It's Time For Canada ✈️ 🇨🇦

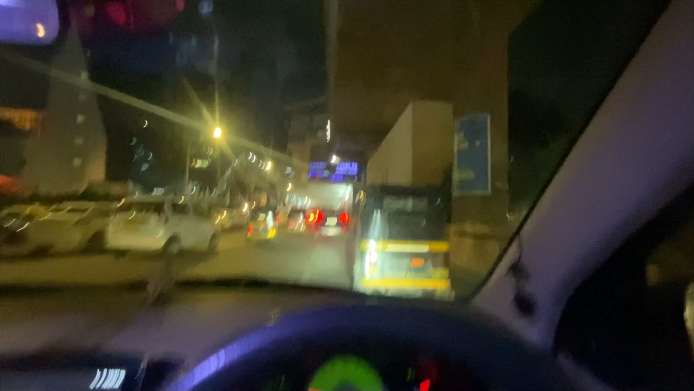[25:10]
तो बॉयज ये हम अपने एयरपोर्ट रोड पहुंच गए, तो आज के ब्लॉग के लिए इतना ही रखते हैं, और अगर आपको मेरा ये डेली ब्लॉग वाला मतलब डेली ब्लॉग जैसा ब्लॉग अगर अच्छा लगा होगा तो डू इट द लाइक बटन, शेयर, कमेंट एंड सब्सक्राइब।